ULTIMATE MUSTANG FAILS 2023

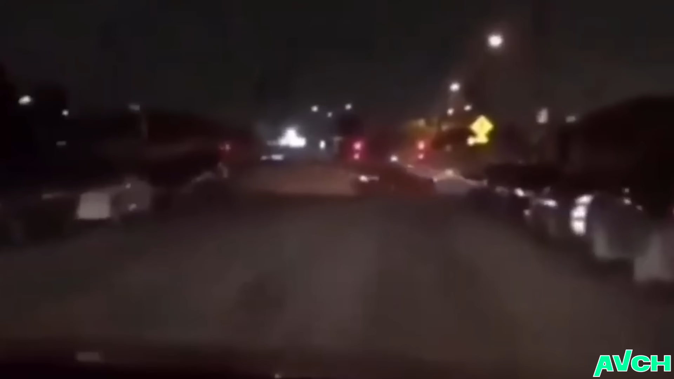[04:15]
oh who looks like someone just finished watching fast X or maybe he just wants to call the police